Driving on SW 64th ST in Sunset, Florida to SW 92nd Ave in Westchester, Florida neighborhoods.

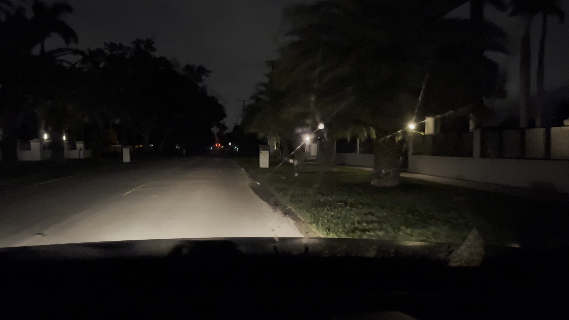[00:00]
morning. This is Big Lou from Florida Roadways. I am on Southwest 64th Street in Sunset, Florida. This is going to be about a 10-minute video.
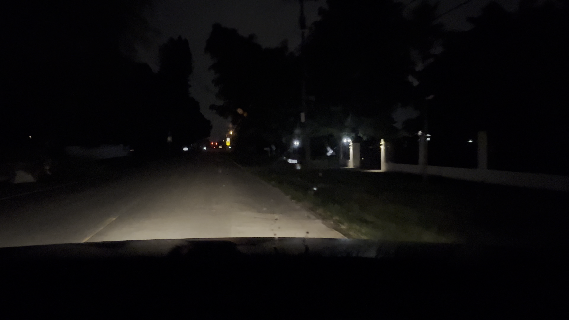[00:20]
Let's see. Well, I'm speeding. I'm going 2 miles over the speed limit. I was going 4 miles over the speed limit. Gotta watch my speed in this neighborhood.
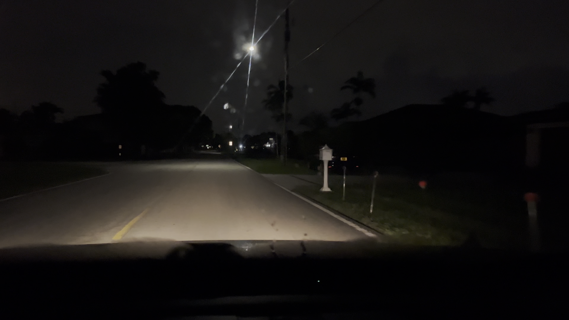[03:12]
Second Avenue. It's hard to read these signs at night, but
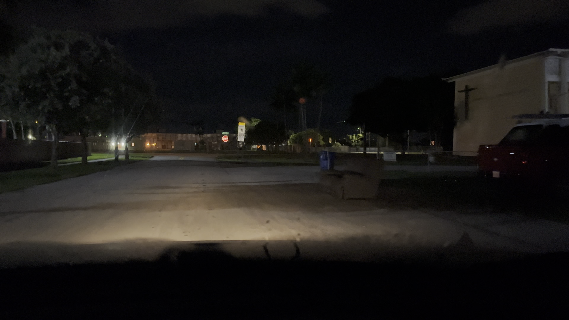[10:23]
new to the channel, don't forget to hit the like button. Hit the subscribe button, of course. And share the broadcast, please. Like, subscribe. And I'm gonna stop my video. Well, I'm gonna end this video. That's the better way of saying it. I'm gonna end this video at the stop sign, as you can see.